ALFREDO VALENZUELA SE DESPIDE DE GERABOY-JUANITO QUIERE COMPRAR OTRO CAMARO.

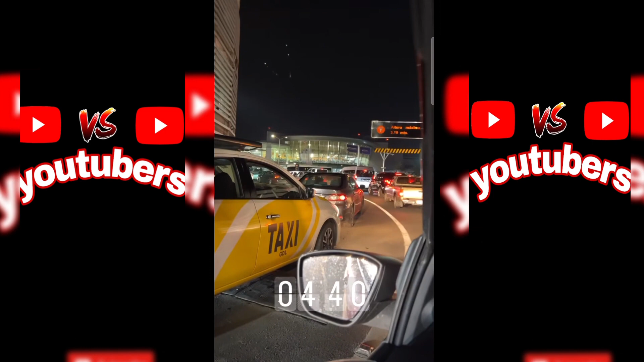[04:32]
La gente La gente que le pasa Son las Cuatro de la mañana Las ¿Qué hora es? Cinco de la mañana Y ya está lleno el aeropuerto ¿Qué nos duerme esta gente?